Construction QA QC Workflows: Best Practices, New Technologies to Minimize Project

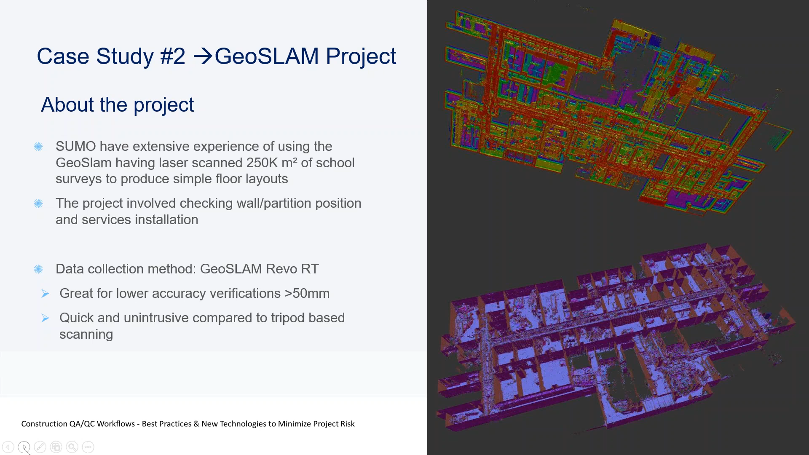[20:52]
And then the the top section is looking up at the services. And that's just colored by elevation. So you can see all of the different levels of pipe work and duct work and cable trace. Right. I'll go on to the next slide. And one thing to note is that that that's using the the technical preview functionality.
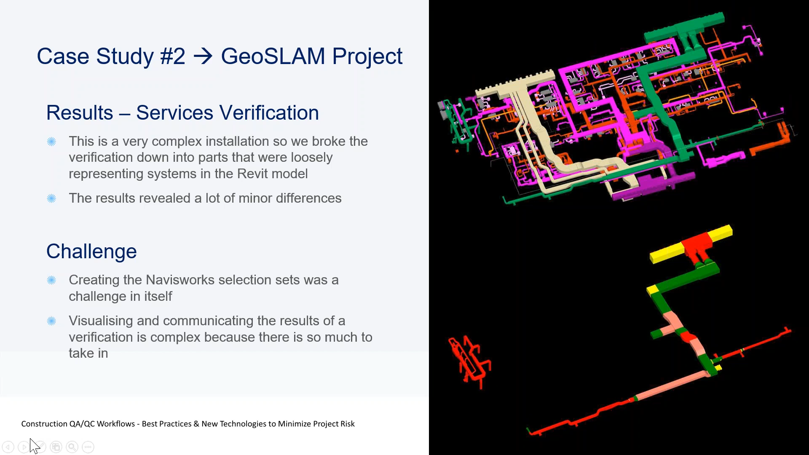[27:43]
So that is that I'll just run. Yeah. And the one thing that is worth saying, and you'll see this on some of the slides, some of the images for the my remaining two slides, you've got in this instance a lot of small discrepancies. I don't know how how good your services installations are in the states,
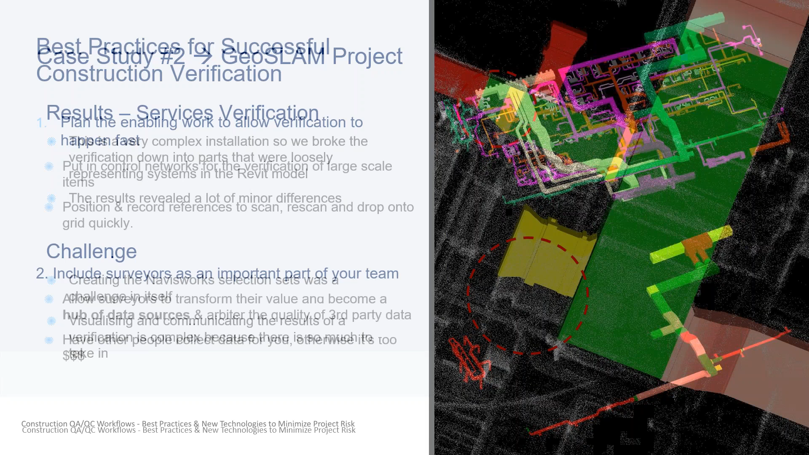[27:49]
but it is a common assumption in the UK that services are going to be installed in a in a slightly different location than they said, than they're expected. And in some instances, a very different location. Let me see if I can move on to. I'm not getting the control at the moment again, Kelly. Let's see if we can push it back.
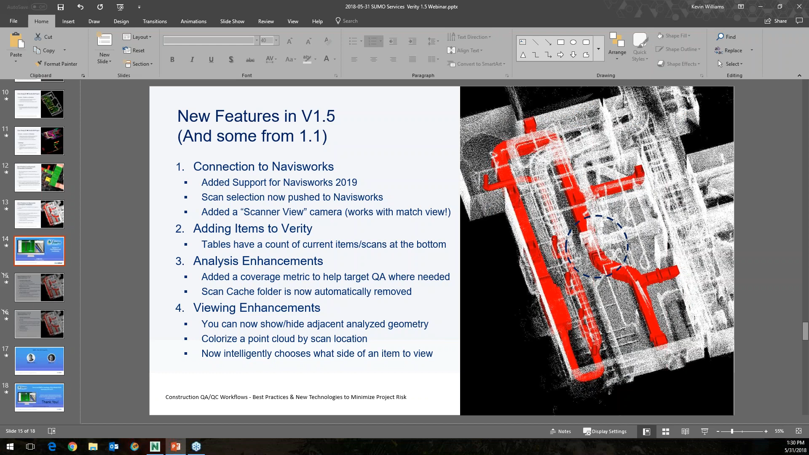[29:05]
I'm not. I'm not seeing the. Okay. It says my best practices for successful construction verification plan the enabling work to allow verification to happen fast. Right. Okay. It just showed up on my end for some reason to go to meeting refresh went really, really slow. Oh, right. Okay. Yeah, I got it. Right. So, yes, that's, that's, it's the, yeah, it's the one with the red and green image in the two circles. That's the one we want.
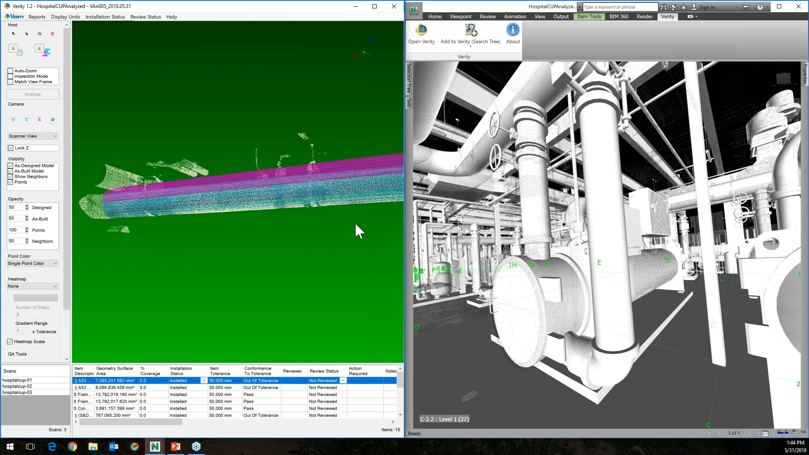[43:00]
the new one is scanner view. That shows the, the, the object from the point of view of the, the scanner that's got the most coverage on that object. And if I match view frames with Navisworks, which this is a, this is a relatively recent feature, probably a number of you have already seen this one, but this, this enables dynamic update between the, the Navisworks view and the Verity view. Um, which is really quite handy, but we're now in scanner view,
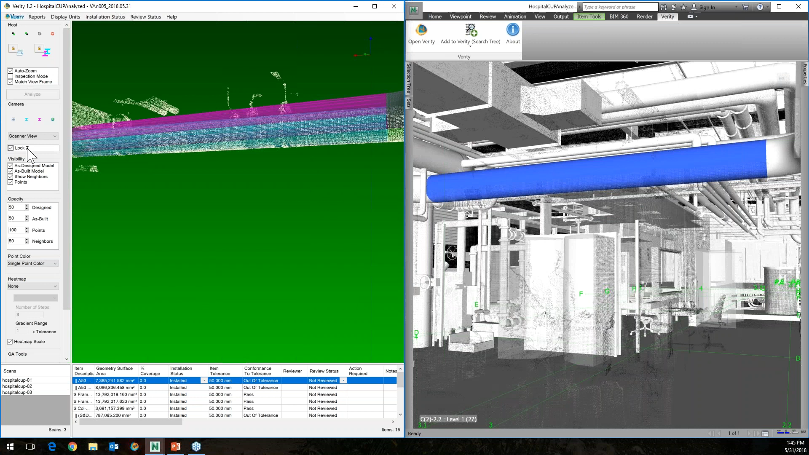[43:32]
um, just another, another visualization aid. I'm going to switch this back to orthographic. Um, and then talk about adding items to, to Verity. Because we've, uh, done a, done a handful of improvements. One of the, the things in a little bit earlier release is there are now multiple options for how to add things into Verity. And depending on how the models were created, what type of authoring tools were used to, to build those objects.
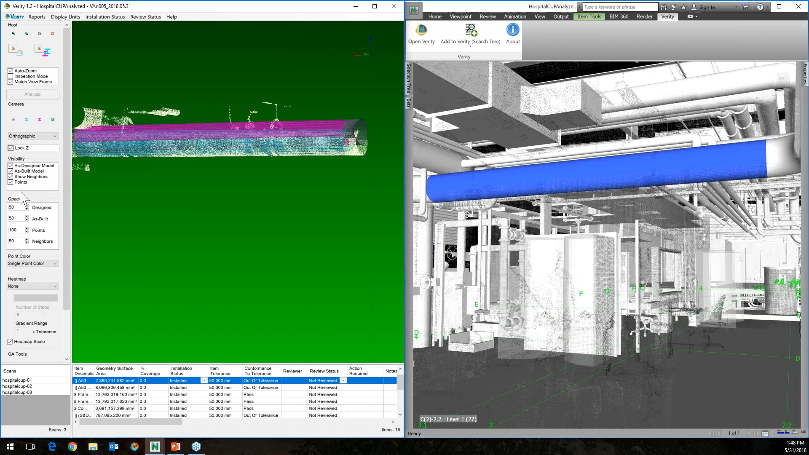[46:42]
Um, the feature of the, the, the, the new version coming out. We've done a number of viewing enhancements as well. So you can now show or hide adjacent geometry. So if we look at this particular pipe, um, if I turn on the neighbors, you can see a fragment of elbow.
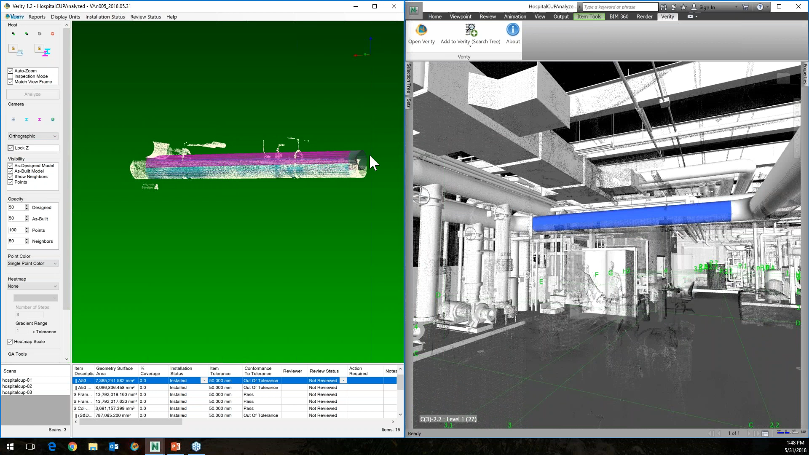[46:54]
And this helps you, you identify the, unfortunately I didn't select the other and analyze the other elbow that, that attaches to it.
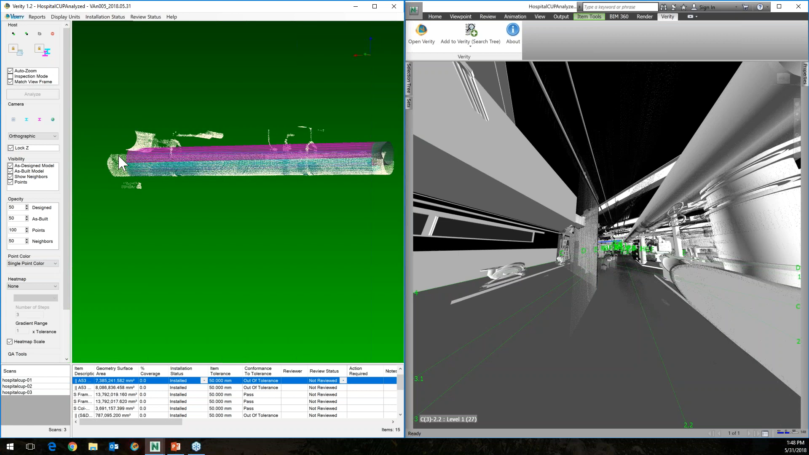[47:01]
But anything that's included in your analysis will also show up in this view frame so that you can help orient yourself to the neighbors surrounding that element. This is a really useful if you're looking at, you know, penetrations in walls,
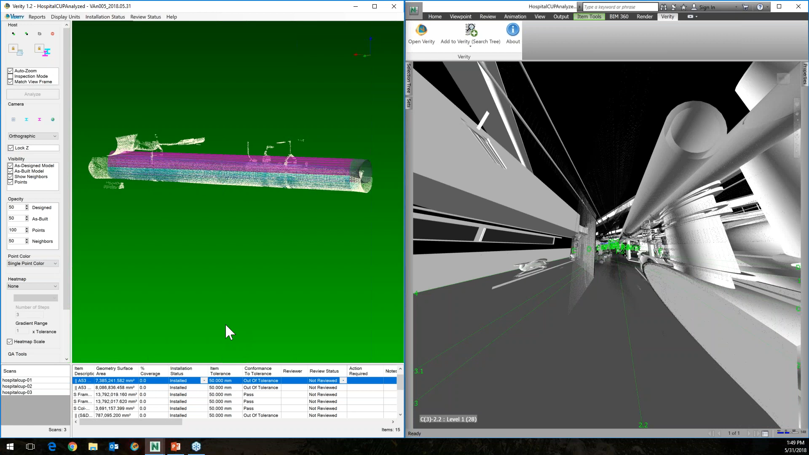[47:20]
or if you're looking at racks of conduit or racks of pipe really helps you kind of understand the context of what, you know, what you've tried to fit, uh, within Verity, what you've tried to find. So, uh, yep, exactly, uh, we can, we can colorize a point cloud by scan location. So, um, if I turn on scanner location,
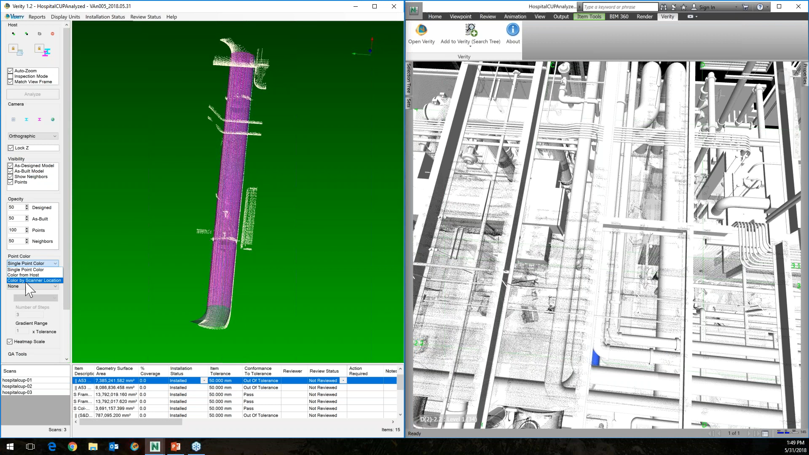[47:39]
you can see, uh, if I look at down the axis of the object here, you can see the yellow points come from one scan location.
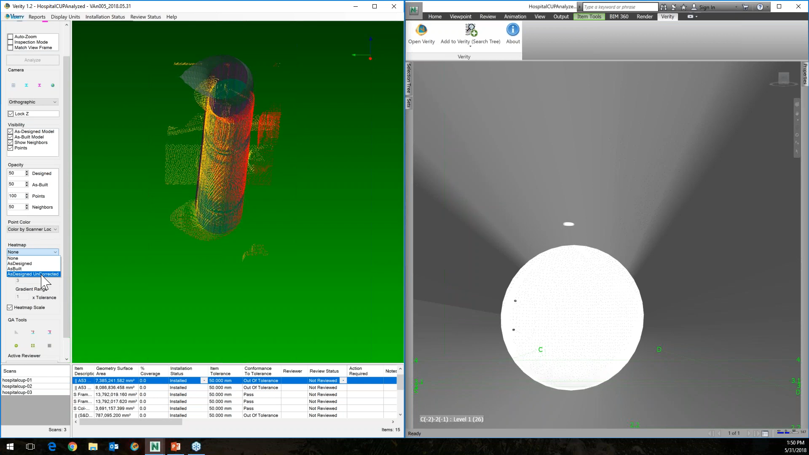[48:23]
So there's, there's functionality to create a new heat map for as designed uncorrected, which is something that, uh, let's, let me go ahead and turn some of these heat maps on. So if I, if I turn this on, turn off the points, this is the, the heat map that you would get using something,